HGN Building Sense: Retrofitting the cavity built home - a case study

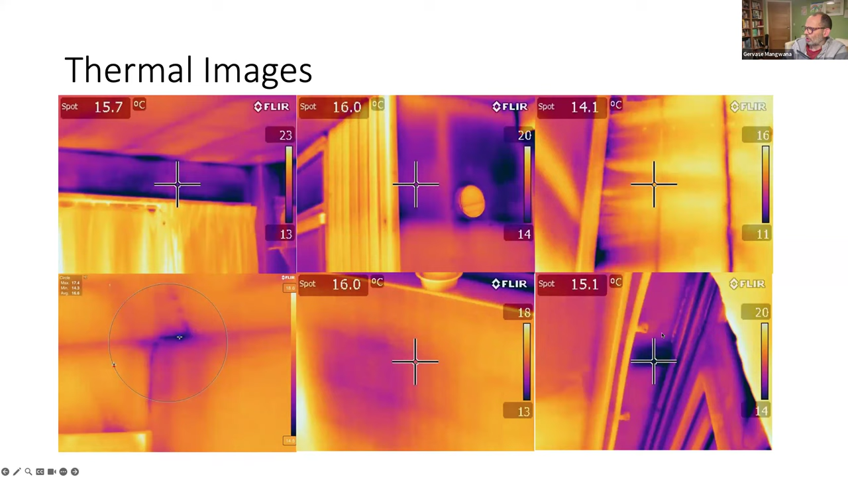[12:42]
which showed me that there was a problem between the floor, between the two floors within what we call the intermediate floor void. And downstairs on the back windows, it was very cold up above. So yeah, the sidewalls of the house were cavity built brick